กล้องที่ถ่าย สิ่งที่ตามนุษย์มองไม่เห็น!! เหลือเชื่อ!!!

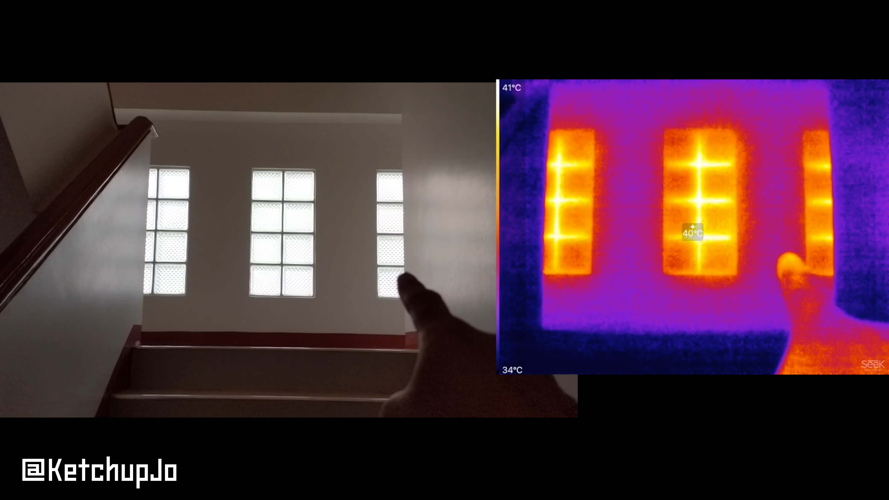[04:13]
On screen: spot 40°C, scale top 41°C, scale bottom 34°C
ไม่ได้เป็นมือเปียกด้วยนะฮะมาเดี๋ยวไปดูแบ
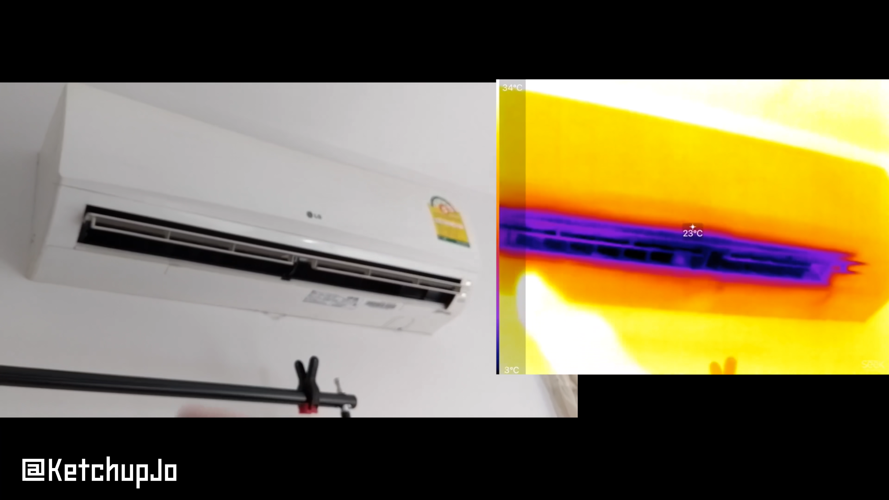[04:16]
On screen: spot 23°C, scale top 34°C, scale bottom 3°C
บอื่นตาเรามองไม่เห็นนะครับ แต่ว่าดูอุนธภูมิส
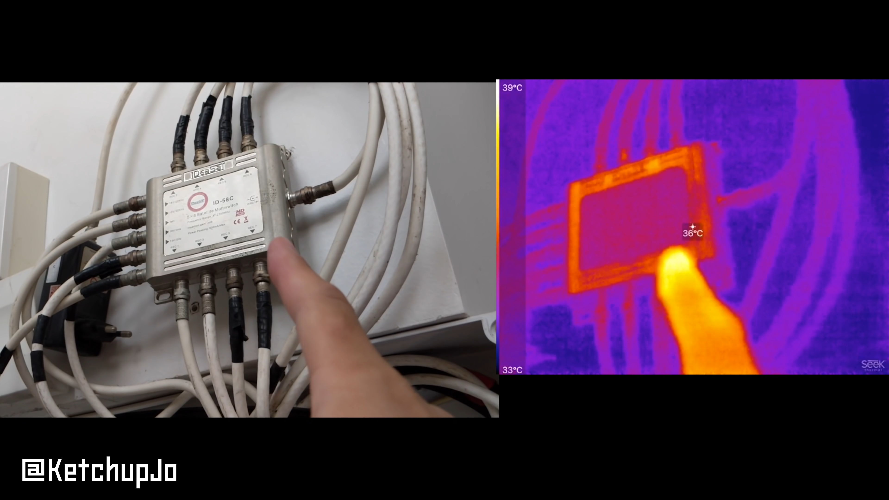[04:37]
On screen: spot 36°C, scale top 39°C, scale bottom 33°C
่อแยกสายสาวกาศนะครับอย่าแชนว่ามันไม่มีอุนภูมิอะไรร้อนอยู่ในตัวนี้เลยนะครั
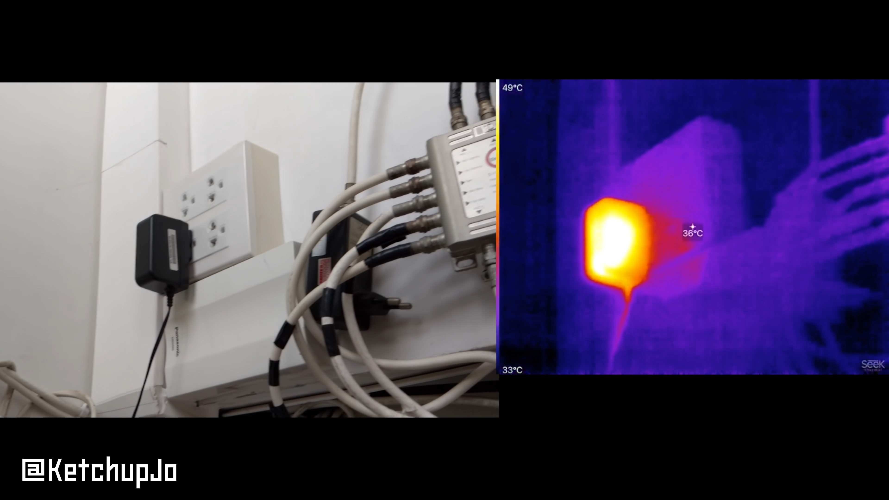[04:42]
On screen: spot 36°C, scale top 49°C, scale bottom 33°C
บแต่พ่อหันมาดูนี่ อันนี้เป็นปักหม่อแปงต่อลาวเต
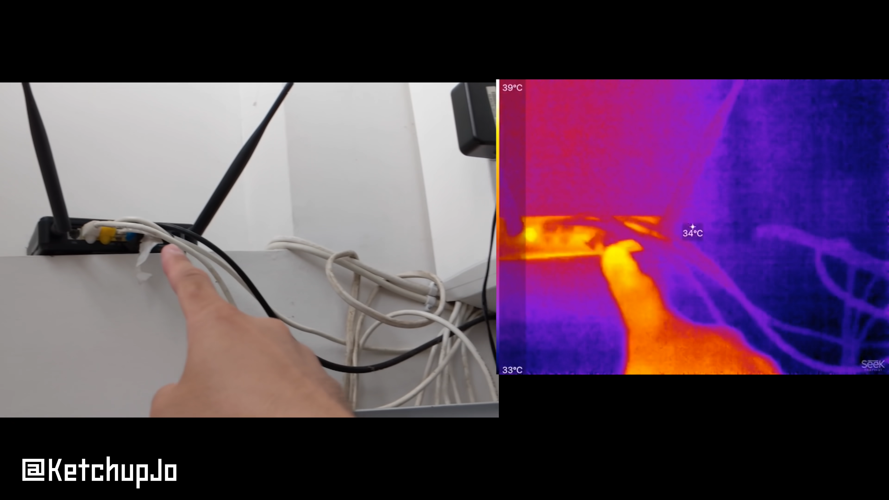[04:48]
On screen: spot 34°C, scale top 39°C, scale bottom 33°C
อร์นะครับอันนี้ดูลาวเตอร์ Internet ดูความร้อนของลาวเตอร์สิโอ้โห ...
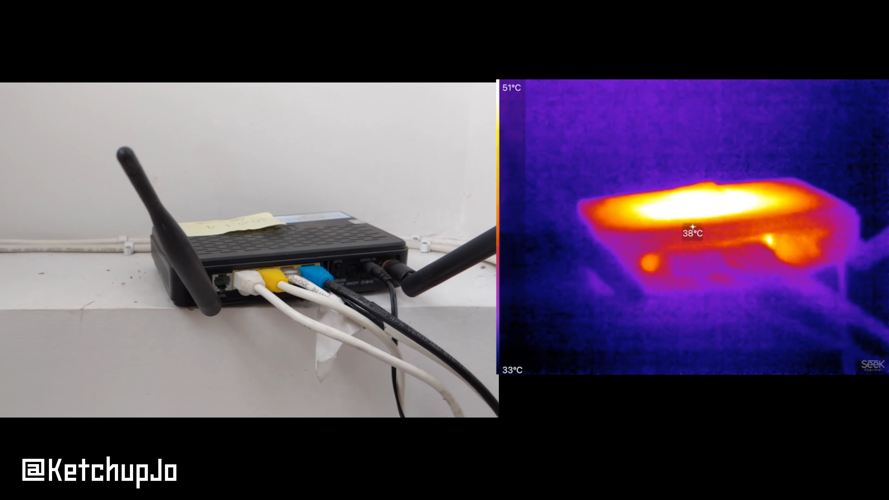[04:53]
On screen: spot 38°C, scale top 51°C, scale bottom 33°C
แล้วม้องเห็นー chwilเหล Lastly ว่า อุนธูมิมันล้อนมากเลยนะครับซึ่ง ดูตัวนี้นะ เห็นไหมครับ ข้าง ไว้จับดูนี่นะ จะอุ่นอุ่นเลย
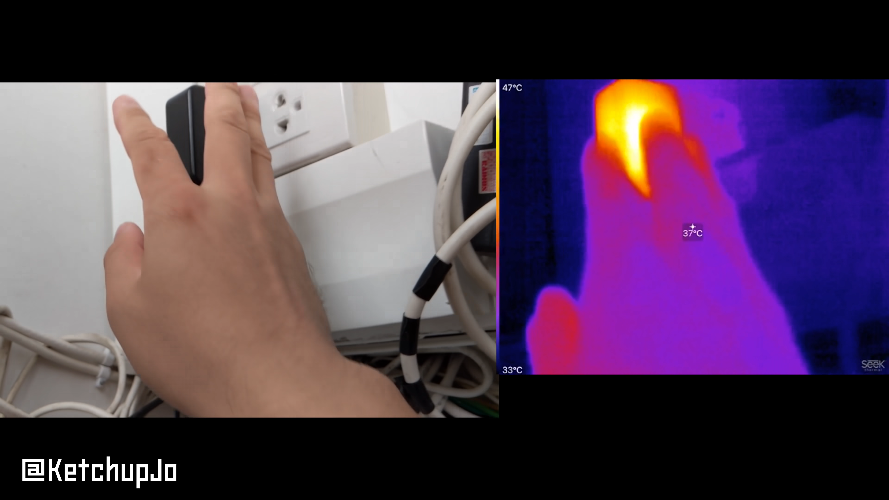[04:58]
On screen: spot 37°C, scale top 47°C, scale bottom 33°C
นี่ เห็นไหมครับ ดูเนี่ย ถ้าสมมุติพอ..
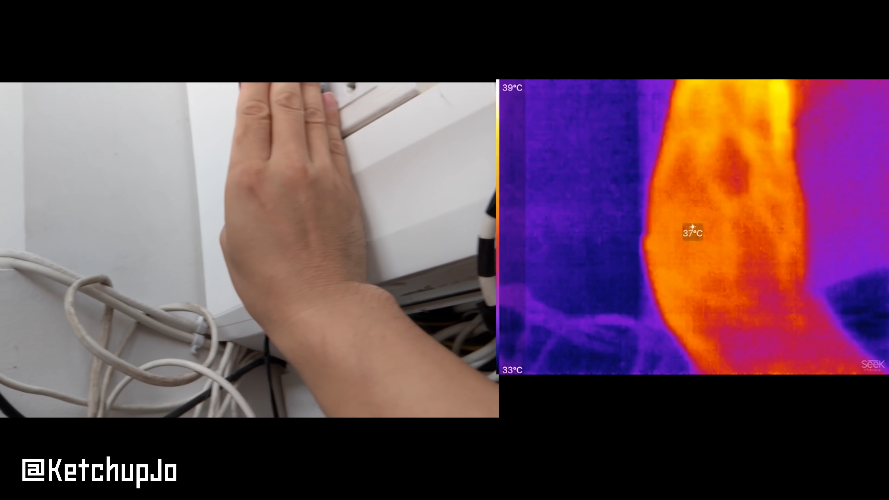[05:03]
On screen: spot 37°C, scale top 39°C, scale bottom 33°C
พอ僕  biriไปจับนะโอ้นี่เห็นเป็นเส้นเลือดผมเลย เจ้าโอเค
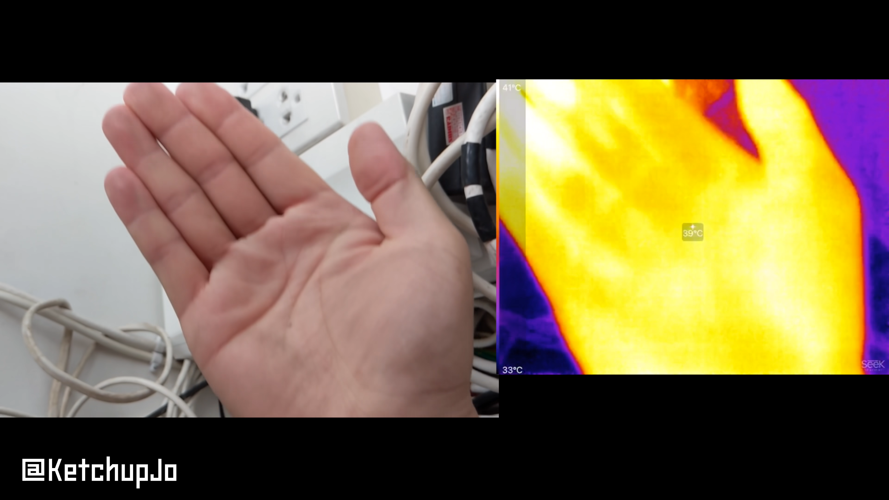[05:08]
On screen: scale top 41°C, scale bottom 33°C
ดูนะครับ พอมาไปจับ เห็นไหม ideiaมือผมจะมาอุณภูมิร์สูงขึ้นต
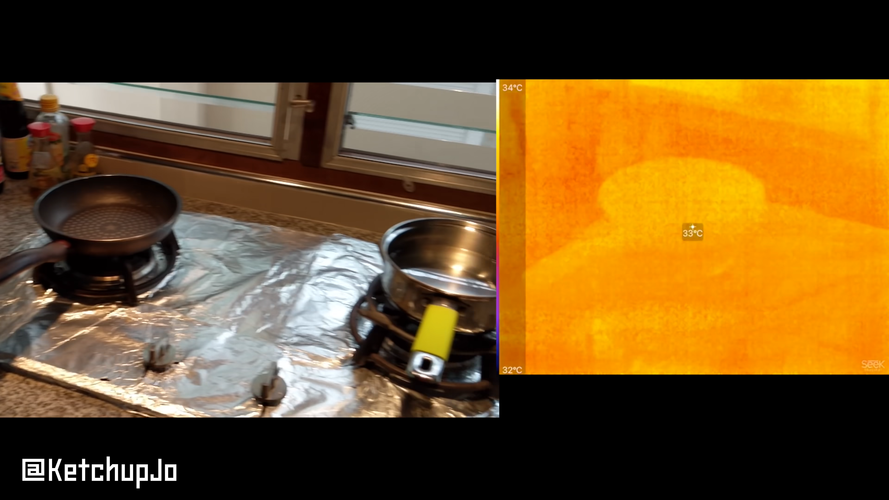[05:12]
On screen: spot 33°C, scale top 34°C, scale bottom 32°C
อนนี้ผมอยู่ที่เตาไฟ เตาแก๊ด จะมองอีกดแก๊ดตรงนี้ เป็นเตา กระถ้าแบบธรรมดาอย Dart Senseานี้มี bibliothè วันิ้ม promptedเดี๋ยวผมใส่น้าวนี้อร่ะแล้วถ้าเกิดว่าผมจุดไฟนะ มองอัติดสำหรับ
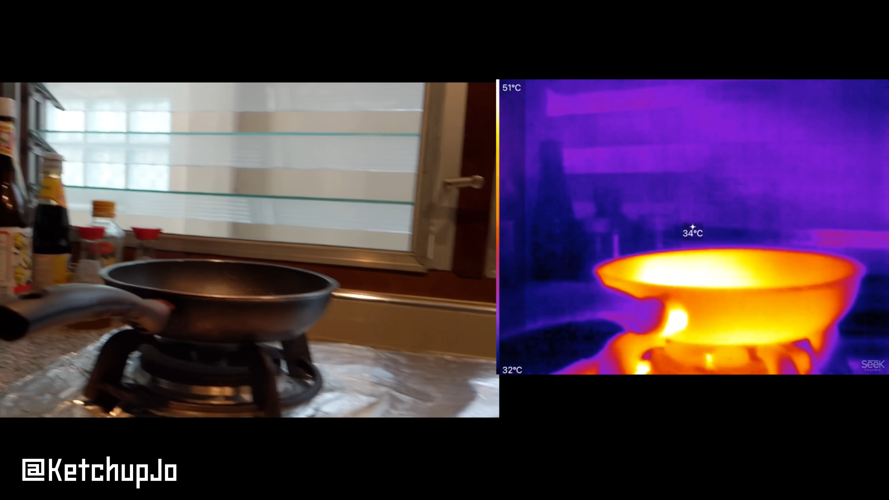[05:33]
On screen: spot 34°C, scale top 51°C, scale bottom 32°C
นี่ดู ดูเห็นไฟมั้ยครับ
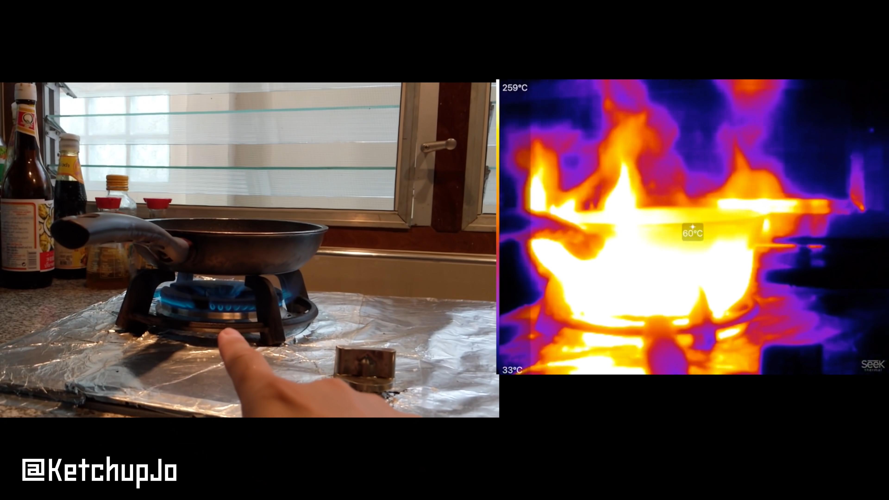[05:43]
On screen: spot 60°C, scale top 259°C, scale bottom 33°C
ไฟที่เรามองเห็นนะครับมันมีแค่นี้นะแต่ดูอุนภูมณ ح Alison แล้วมาดูน้ำตรงนี้นะครับ Size ดูกระทาชนะครับอ่างดูพอปิดเก็ดมองเห็นไหมดูข้าธาหือร้อน هو่นมากเลยเนี่ยเห็นไหนตรงนี้เราสามารถมองเห็นได้เลย มาดูน้ำตรงนี้ครับ฿น legitim ฝสไปเทียบกันกล้ Yonigแล้วผมลองอาวน้ำใส่ลงไปดู เห็นไ highest